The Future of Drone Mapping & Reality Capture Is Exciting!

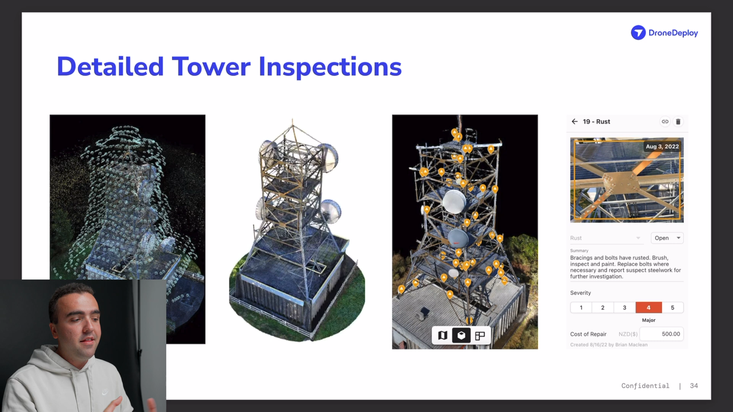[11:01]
I mean, look at how sharp and detailed that 3D model is of that tower. So they really have done some great improvements in terms of, like, the 3D modeling.
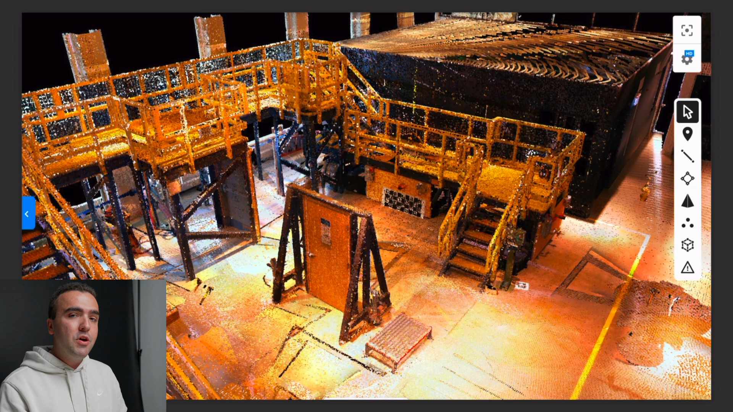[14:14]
I mean, we already have it here with drones and I think that we need a little bit more tweaking to get to where it's like fully automated. I mean, right now with the FAA in the United States, you're not able to fly out of line of sight.
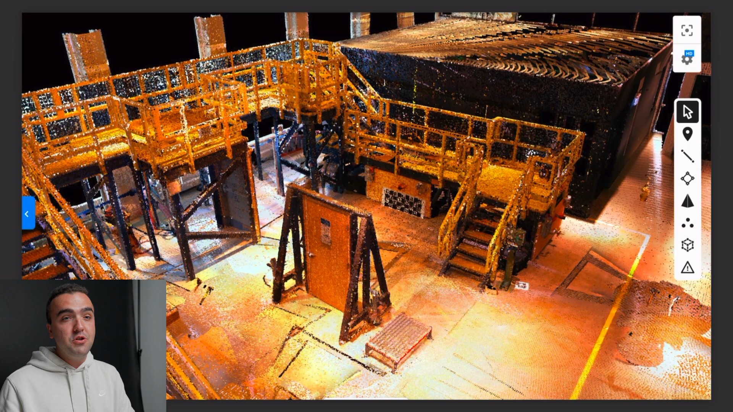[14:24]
So you technically can't just have the drone fly by itself. So once we get past regulations and once this technology improves, automation is going to be key. Now check this out. This is an interior 3D model. This is the point cloud, but Drone Deploy was able to show us a little bit of their indoor 3D beta. So basically an indoor 3D model. It takes that exterior 3D modeling and brings it inside again, giving them one step closer to being a full reality capture software. This was actually a GIF, like a moving image when we were looking on the screen while we were at the Drone Deploy conference.
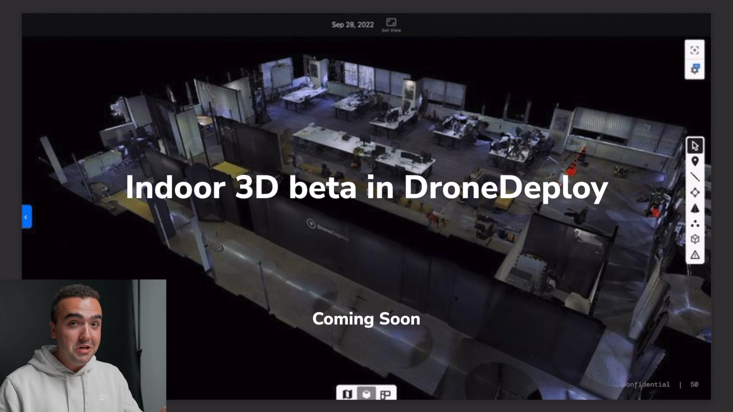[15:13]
I'll definitely share it here on the channel. And again, this just brings us one step to full reality capture of both the outside and inside of a building. This is really, really promising. Now the final speaker that came up on stage discussed Earthworks.
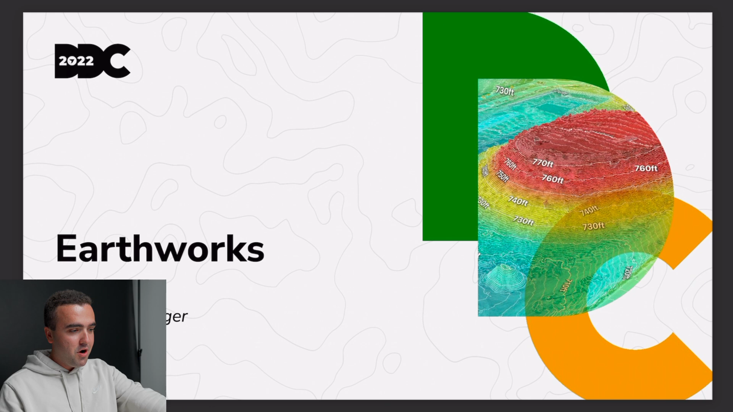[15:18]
We'll move on to our slide here. And this is something that I am probably most excited for because I do a lot of stockpile measurements, as I just mentioned.
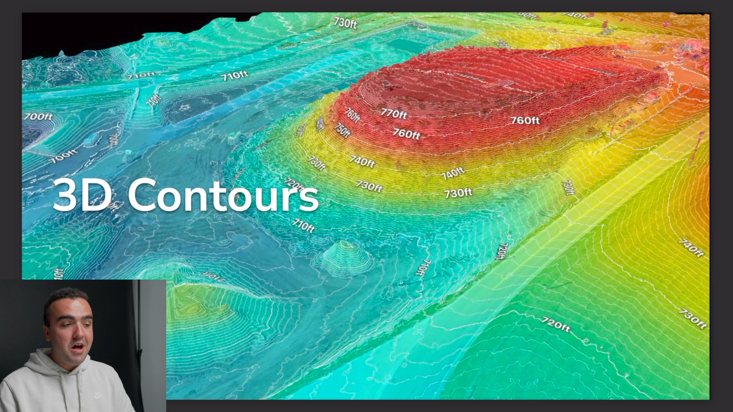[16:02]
So you can manipulate that model, look around, and see how high or how tall a specific object is while also looking at the contours right in Drone Deploy. So this is something, again, I'm probably going to be using on the daily. So even though this might be very inconsequential, they put it at the very end of their conference. This is something, personally, I am most looking forward to.
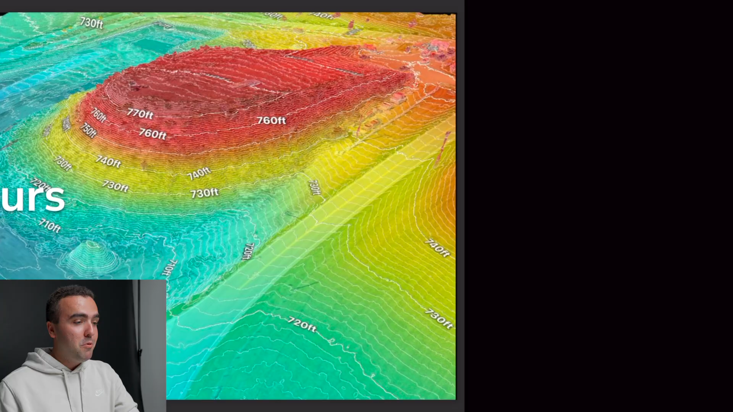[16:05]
And these are just kind of some other things about stockpile measurements.